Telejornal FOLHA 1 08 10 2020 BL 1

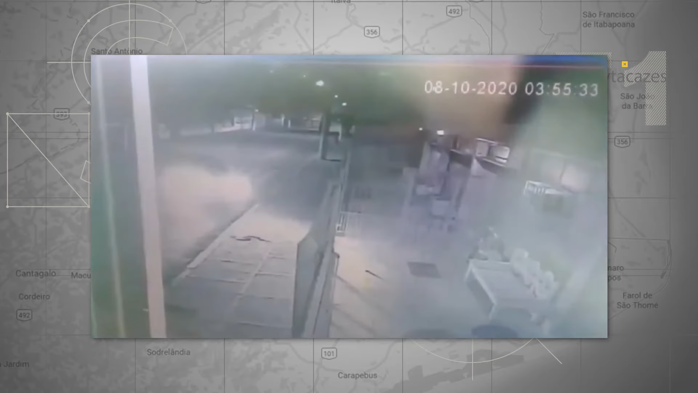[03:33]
O condutor de um HB20S branco teria perdido o controle da direção e colidiu com a grade de ferro por volta das quatro da manhã. O veículo só foi retirado por volta das nove horas.